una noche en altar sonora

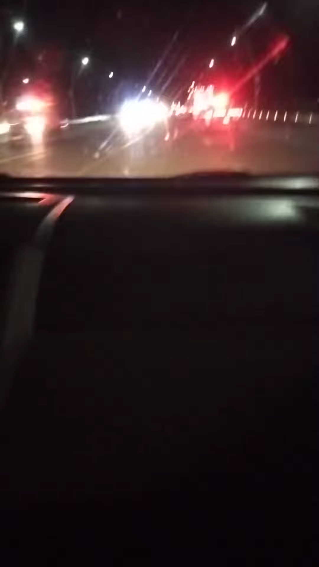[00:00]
Mira, para la gente que no me cree, policías por aquí, policías por allá. Y ahí va, mira. Pues aquí estamos. Mira, otras dos. Pues yo vengo. Vamos entrando de nuevo al pueblo de Altar, aquí donde está. Pues un poquitín peligrosino nomás, mira.
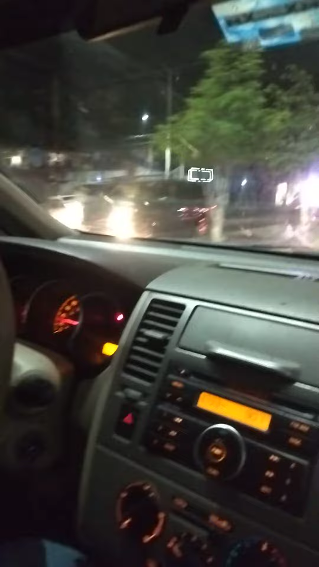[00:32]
Otra patrulla, yo creo que sí van para allá, no sé qué pedo. Yo fui para allá, pero no encontré nada, ¿no? Pero aquí andamos, güey, se siente bien gacho el ambiente. Esta es la vida nocturna, entre comillas. Pues la gente está tranquila aquí, pero las patrullas no dejan de pasar. Mira, ahí va la Guardia Nacional, los militares, otro y otro.
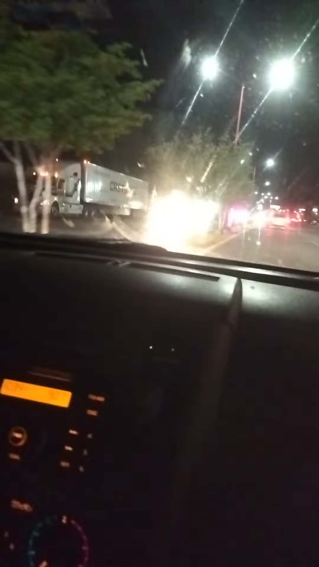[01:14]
Mira, güey, tengo la blindada, la verdad. ¿Sí? Mira. No manches, ¿no? O sea que sí pasó algo grueso, ¿eh? Sí, ahora sí. No, gente, aquí vengo exponiendo la vida por ustedes. Mira, aquí se la vive la raza pisteando. Mira la tecnobanda.